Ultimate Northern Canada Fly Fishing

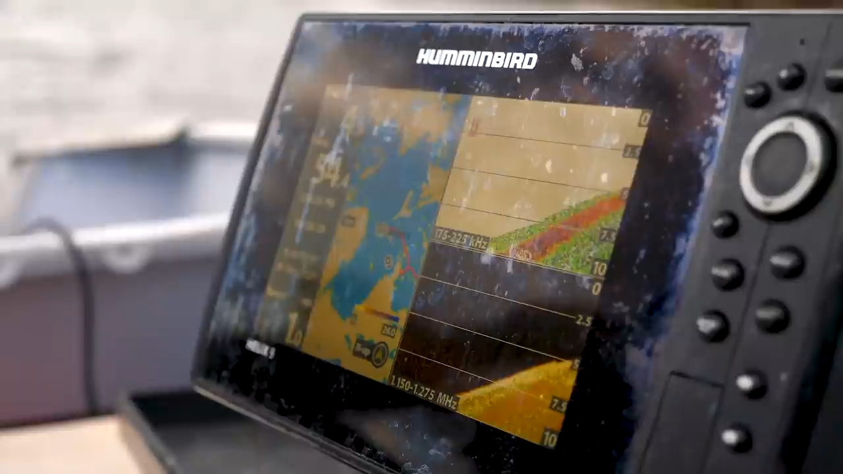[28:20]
You're going to be watching for those elevation changes. You're also going to potentially and hopefully mark some fish as well.
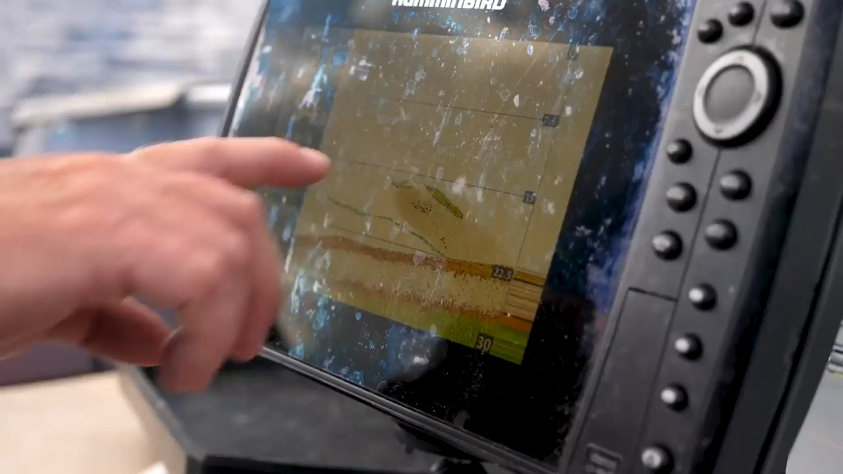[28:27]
So good solid marks are going to show up. That's going to give you an indication that you're going to have some good fish where you're sitting.